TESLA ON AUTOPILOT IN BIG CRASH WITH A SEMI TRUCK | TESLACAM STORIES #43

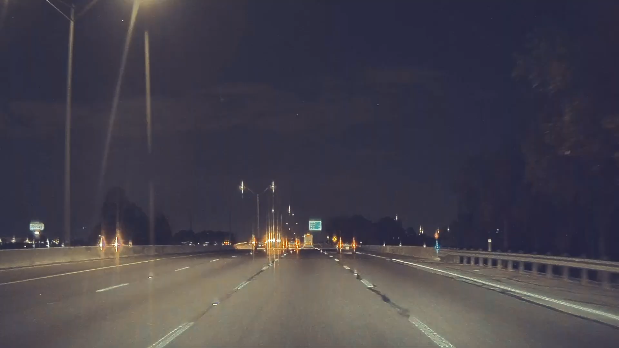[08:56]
Brandon caught this meteor with his Model Y in Texas.